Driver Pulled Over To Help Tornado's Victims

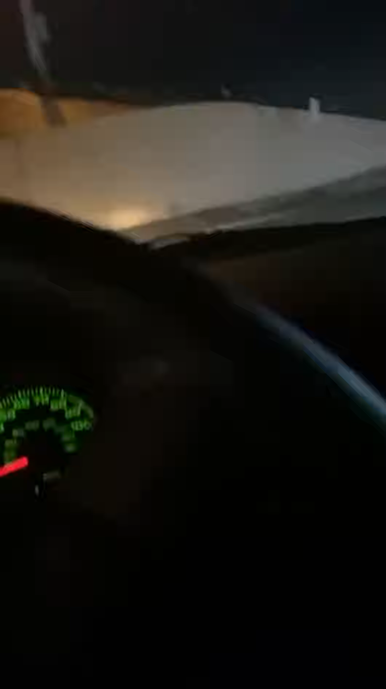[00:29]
mcdonald's i was at so now i'm about to just try to get home and hopefully
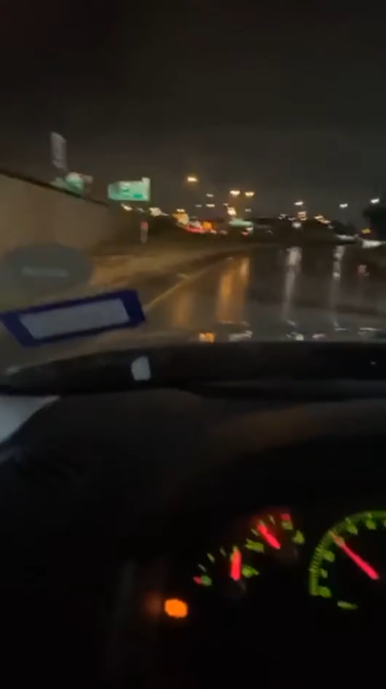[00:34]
i ain't in that fucking path of the tornado but damn this shit is wild right now y'all with all the power out
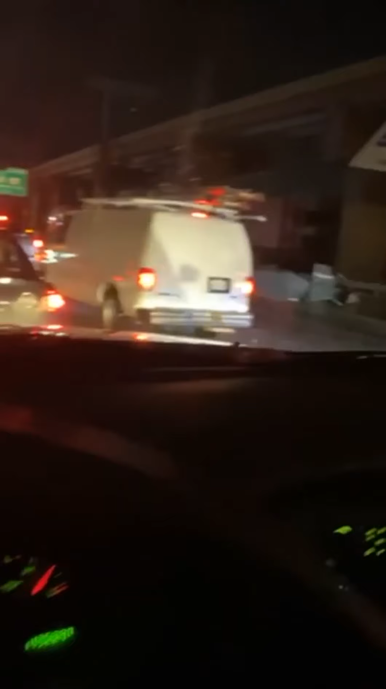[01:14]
yo i'm starting to think of tornadoes in this fucking area look at this shit oh my goodness hold on look at all this shit what is all this